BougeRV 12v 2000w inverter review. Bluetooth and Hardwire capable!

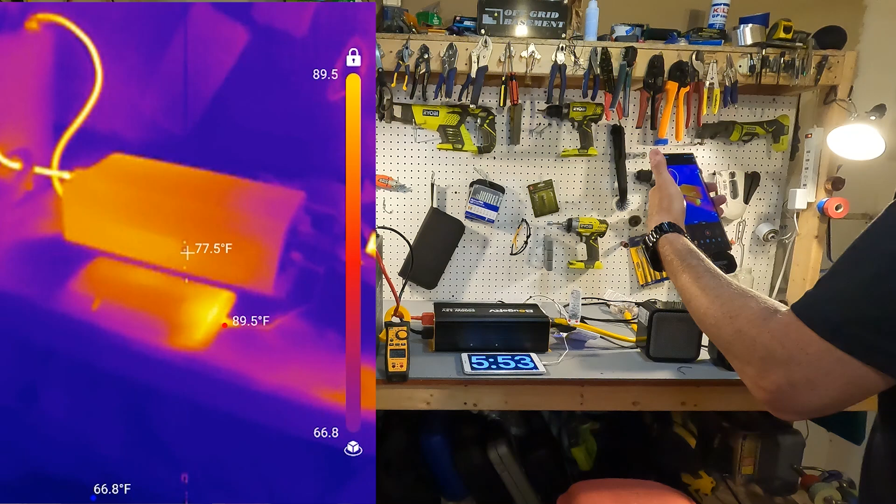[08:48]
On screen: spot 77.5°F, max 89.5°F, min 66.8°F
You can actually see I am charging my tablet right now, which is 90 degrees.
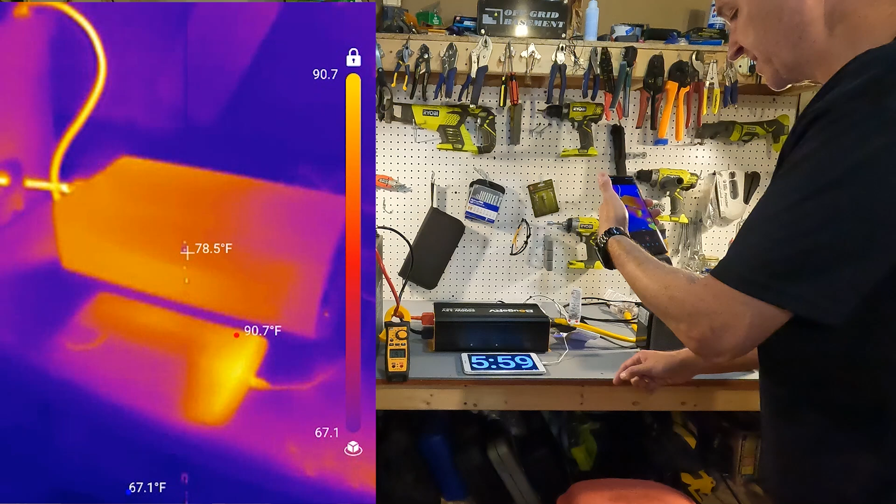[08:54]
On screen: spot 78.5°F, max 90.7°F, min 67.1°F
The inverter itself, I mean, everything is staying below 100 degrees Fahrenheit,
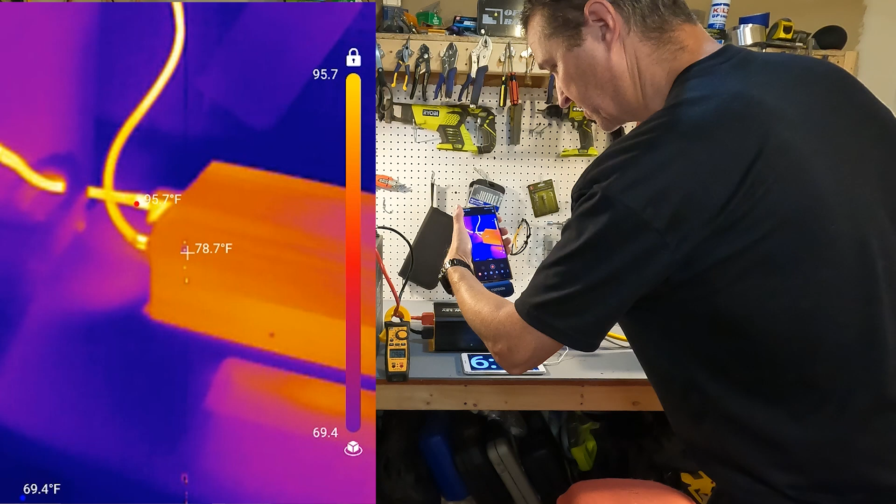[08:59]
On screen: spot 78.7°F, min 69.4°F
which is well below what it needs to be. The cabling, we're looking at 90 degrees,
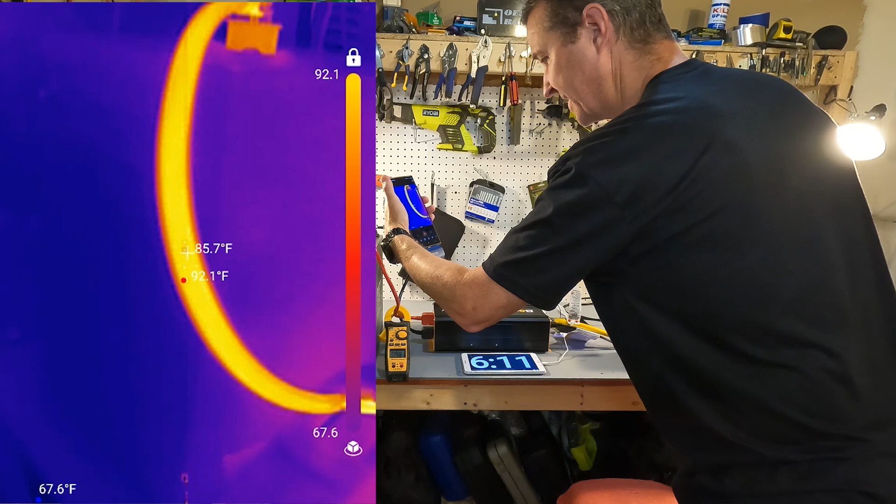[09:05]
On screen: spot 85.7°F, max 92.1°F
92 degrees Fahrenheit on the cables. I mean, no big deal whatsoever.
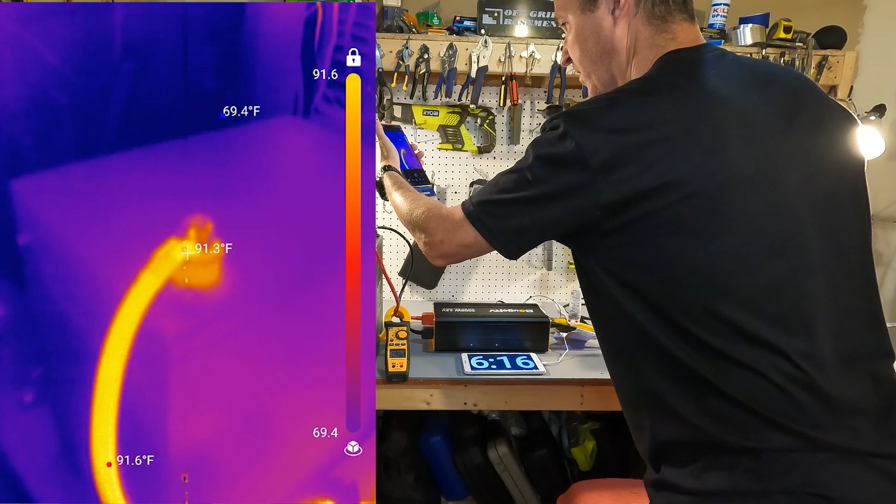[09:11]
On screen: spot 91.3°F, max 91.6°F, min 69.4°F
The one thing that surprised me was the remote. The remote right here, the display, it's actually 105 degrees. It's the warmest thing about this inverter.
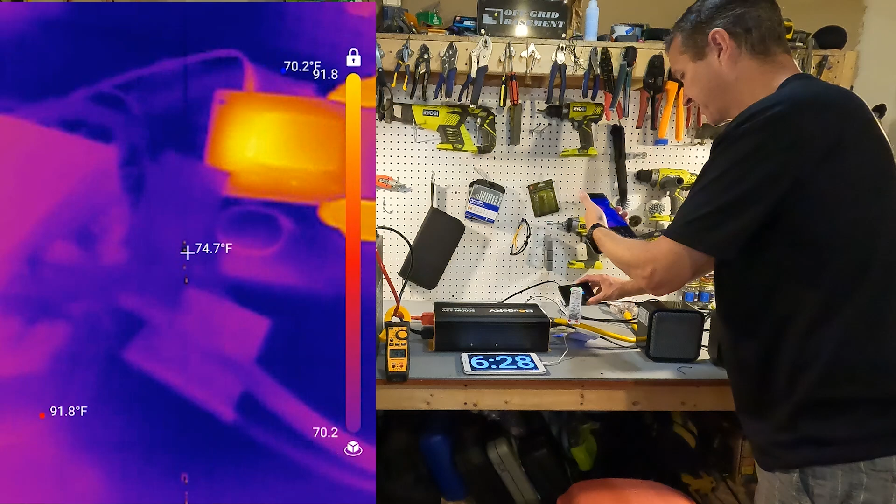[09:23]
On screen: spot 74.7°F
So I found that pretty surprising, actually.